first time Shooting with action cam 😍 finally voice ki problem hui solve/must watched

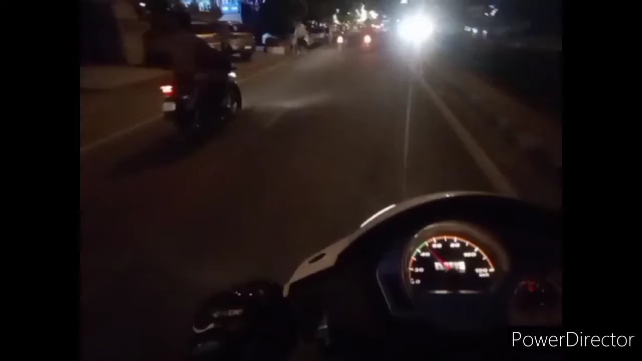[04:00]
और भाई व्यू देखो, क्या ब्यूटीफुल व्यू आ रहा है सारे घर।